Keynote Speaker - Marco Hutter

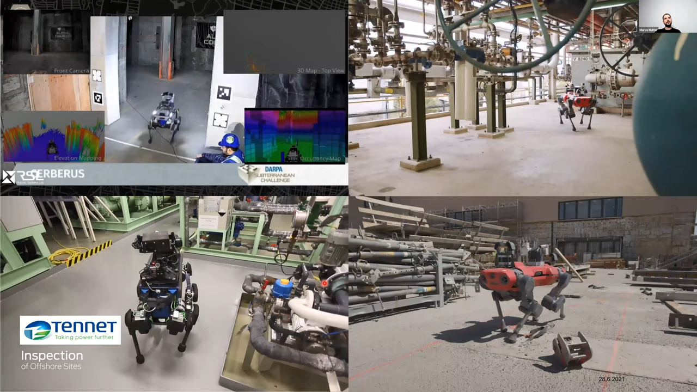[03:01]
i would like to draw your attention
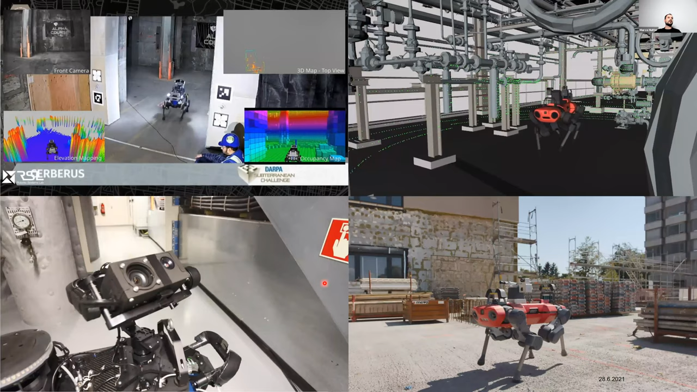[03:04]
here to the top left video to explain you this a little more in detail here you see
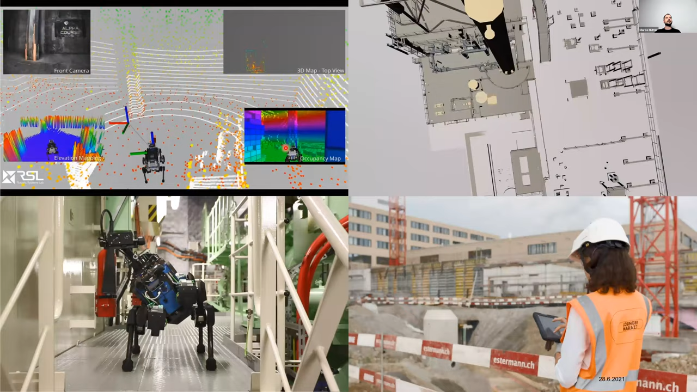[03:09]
uh animal the the b version so like two generations ago
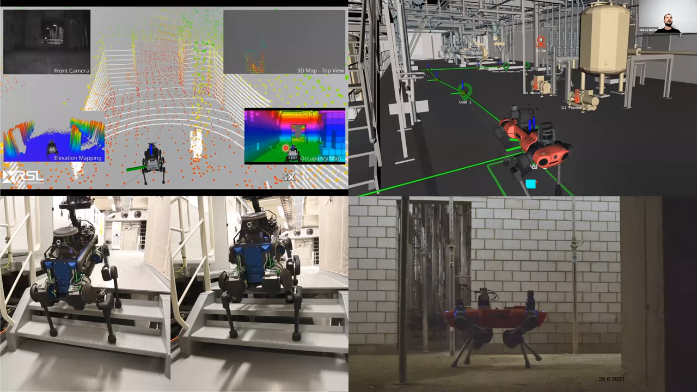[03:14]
uh during the uh darpa subty competition
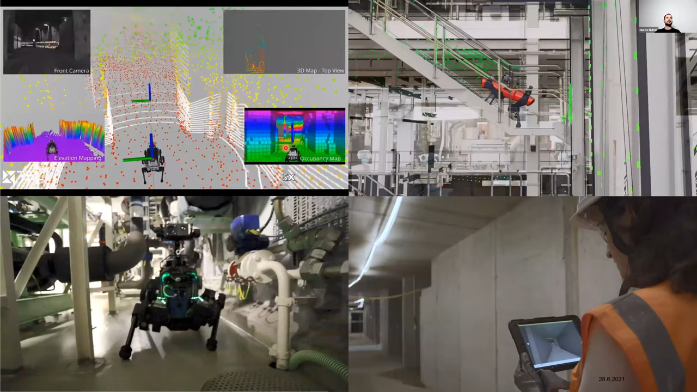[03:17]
doing an autonomous exploration of an underground area in a nuclear power plant you can see here on the bottom right in how
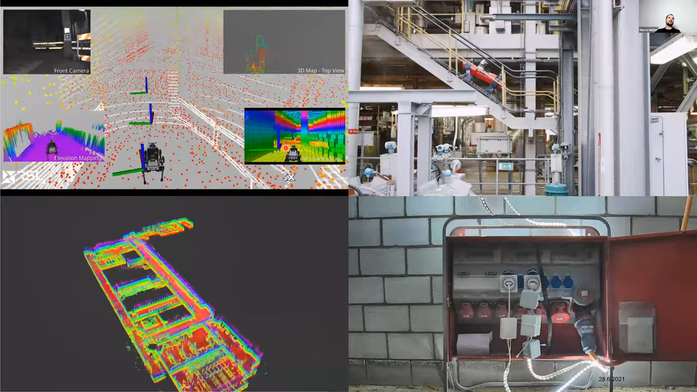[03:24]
the
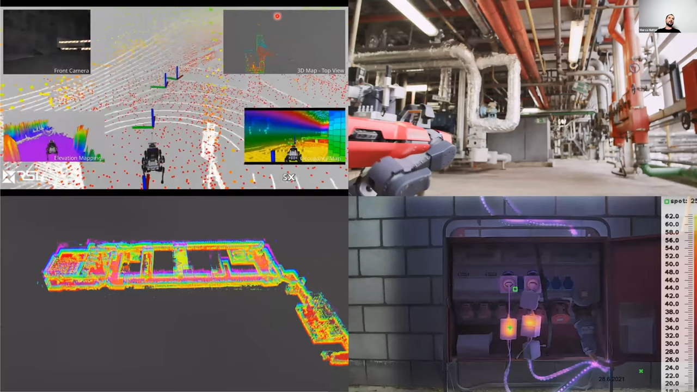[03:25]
the map is built up of the environment i see here
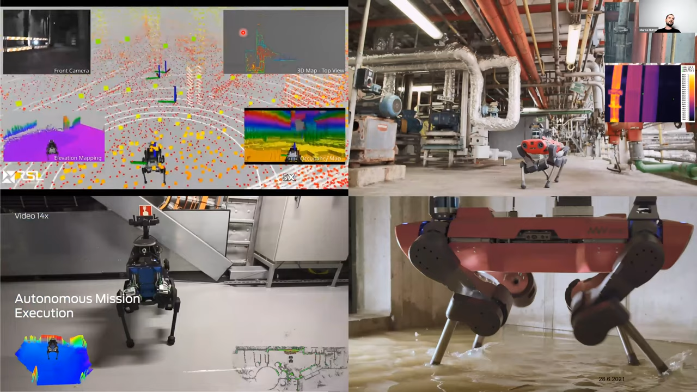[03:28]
on the bottom left and how the the robot maps its local terrain that is then used
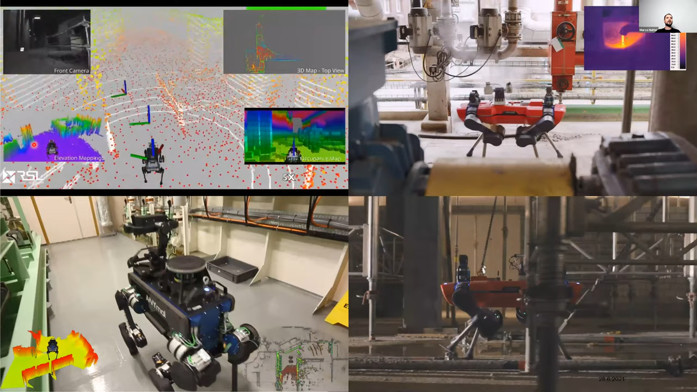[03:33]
um for planning
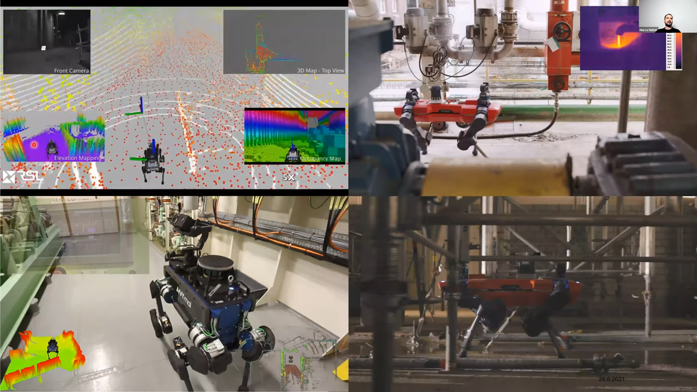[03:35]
the individual footholds and the bottom right essentially the volumetric representation of the environment that allows us to do uh identify what are the directions
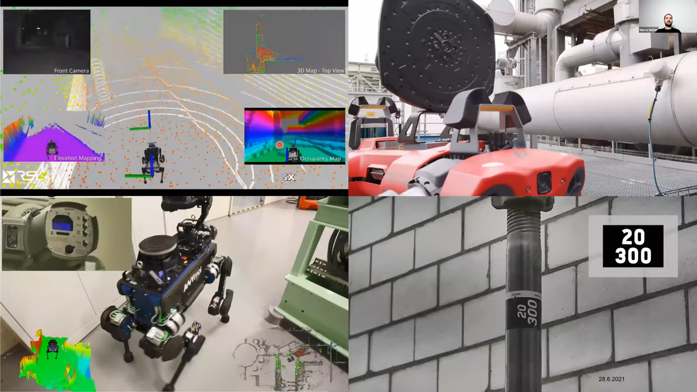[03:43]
of where i can gain most new information and then explore in
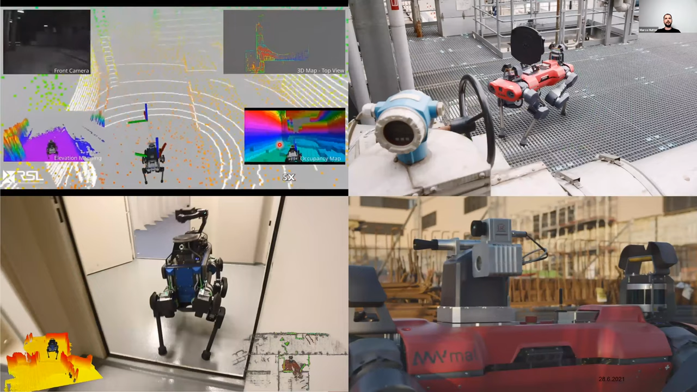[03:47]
these directions for like for the autonomous exploration missions